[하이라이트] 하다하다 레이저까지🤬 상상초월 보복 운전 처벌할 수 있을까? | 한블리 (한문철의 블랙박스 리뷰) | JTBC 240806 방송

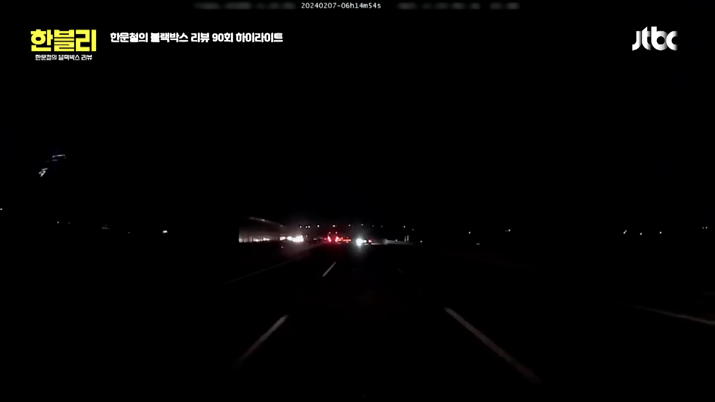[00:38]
맞추려고 이렇게 코스트레 쭉 가는데 왜 이렇게 엉덩이가 빛나? 저 앞에 뭐예요? 왜 이렇게 빛이 이게? 근데 엉덩이가 빛이 나요. 어? 뭐지? 펜인가? 아 경고등인가? 오!